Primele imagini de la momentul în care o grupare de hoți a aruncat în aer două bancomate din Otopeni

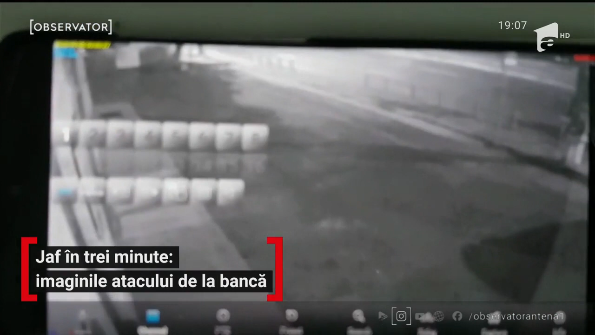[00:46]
Camerele de supraveghere ale băncii au și surprins în acțiune pe trei dintre atacatori lângă bancomate și vorbim despre profesioniști, spun surse observator.